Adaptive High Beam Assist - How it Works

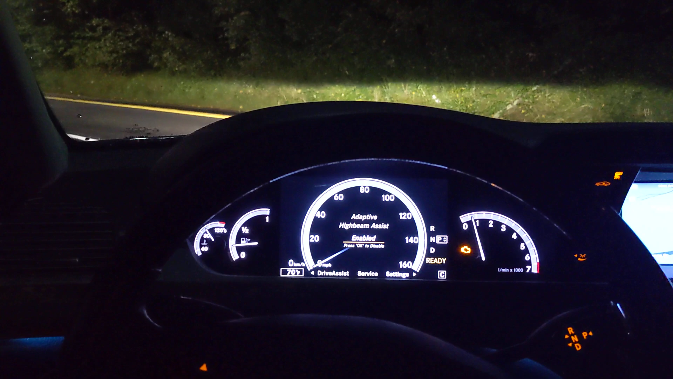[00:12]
Welcome to Ucanic. In this video I'm going to explain to you how adaptive high beam assist works. So what does that actually mean? Let's take a look at that first. So adaptive high beam assist means that the vehicle will monitor the road in front of you and if there is any cars there are in front of you or coming towards you it will keep the low beams on and if there is no cars in front of you they'll switch to high beams so when you turn on your
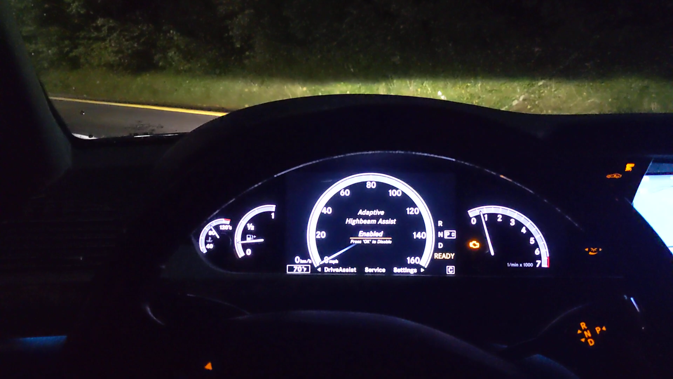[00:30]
headlights the normal operation is like that so the beams they're called low beams they're pointing down
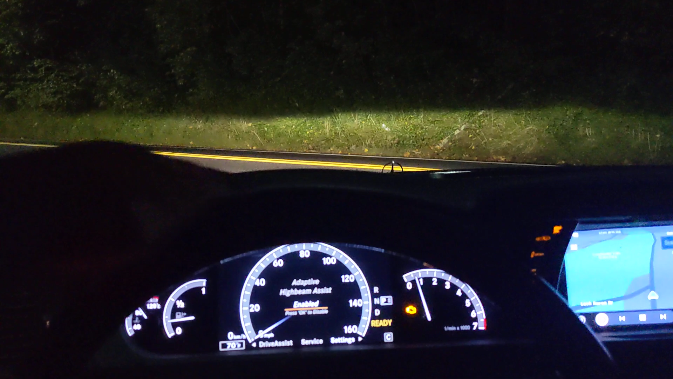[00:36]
they're shining or just the part the ground but if you turn on the high
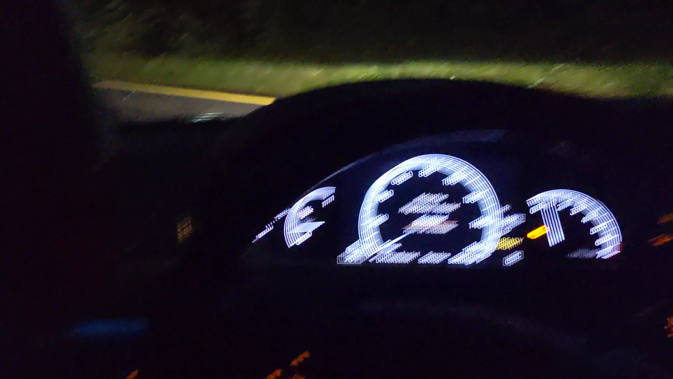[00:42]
beams by moving the switch here forward and where you see that symbol right there the blue symbol
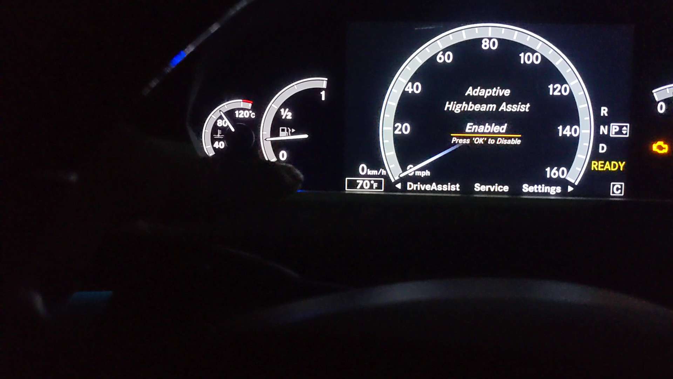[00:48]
right there then you have lights that go the bread up the whole road so
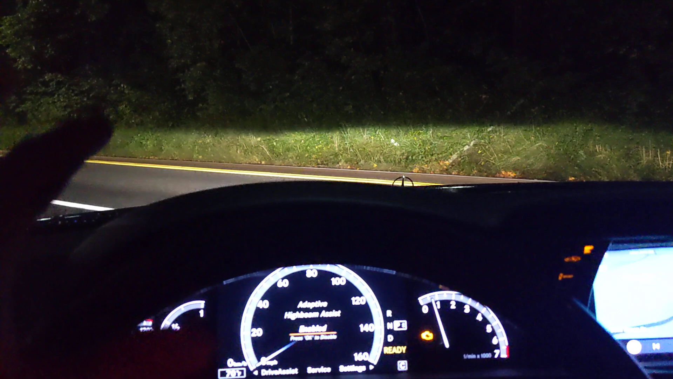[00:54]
but you don't want to drive with a high beams in most cases because if you got cars in front of you even if you're following
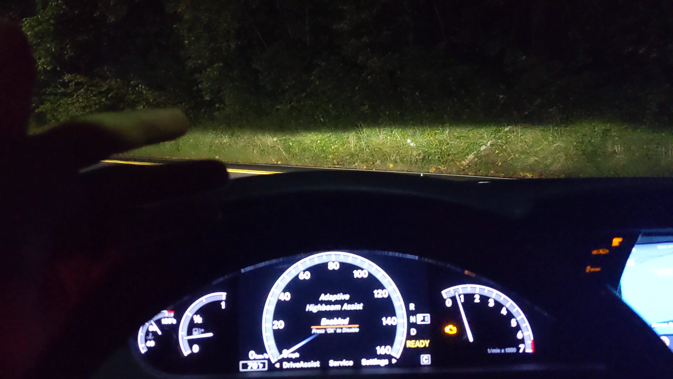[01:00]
a car or if you have got cars coming towards you you're gonna blind those people I mean you've seen you've seen people drive with high beams on and it's not comfortable right when they're coming towards you or if somebody's following you with high beams so you don't want to do that so adaptive high beam assist what it does it
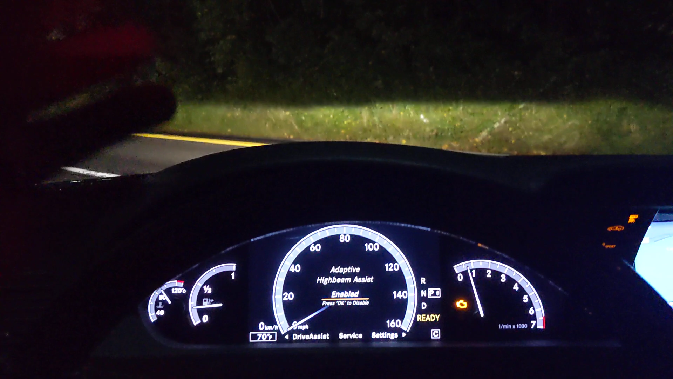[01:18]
just monitors the road in front of you has a sensor typically it's right in front of
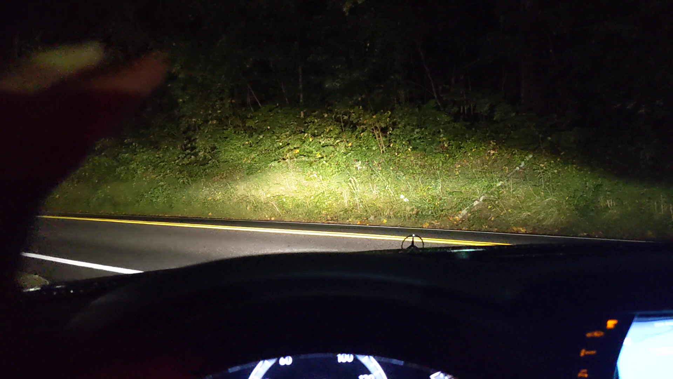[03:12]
brighten up most of the road but if there is other cars coming it switches uh to low beams um so that's basically it some uh just for clarification some people um will call the high beams they might call brights um but it's the same thing so there's the high beams right there